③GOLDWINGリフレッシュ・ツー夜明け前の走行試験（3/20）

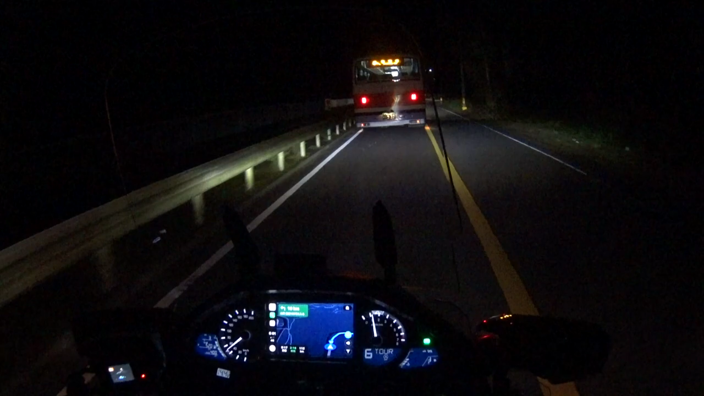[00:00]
ちんだらちんだら走ってたら寒い。まあ6時1分聴衆車のケツを見ながら走ってます。
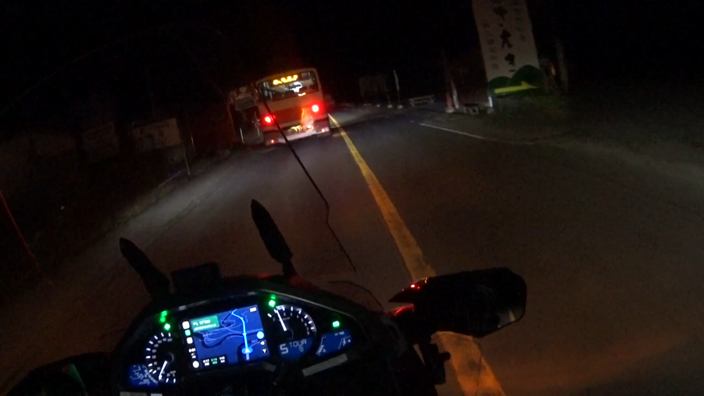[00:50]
日が暮れてからの夜間の走行練習かわからんな。綺麗なトンネルです。ここは黒淵です。
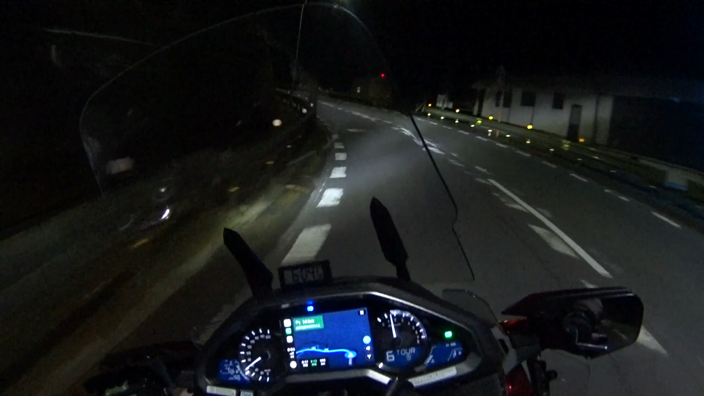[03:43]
路面は大丈夫です。完全にドライです。やれやれです。これがウェットで湿っておったらちょっと怖いんですわ。
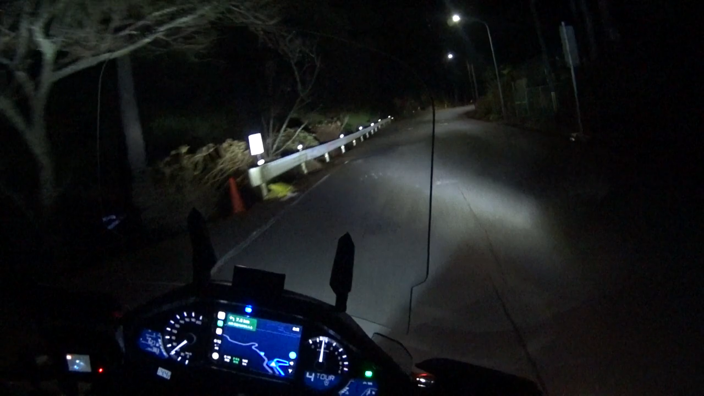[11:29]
消しまして、こんなん消したら、これコーナーここしか見えません。
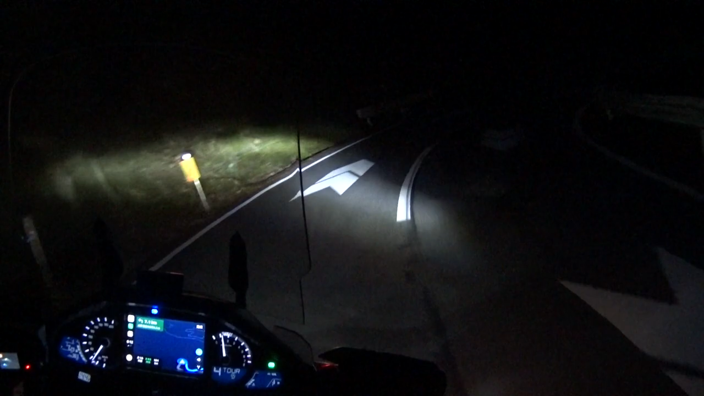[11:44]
こっつけたらこんだけ見えます。で、ライトの方向も変えられるように、全てボルトでセッティングしてますから、上下左右、頭触れるバス上も明るいな。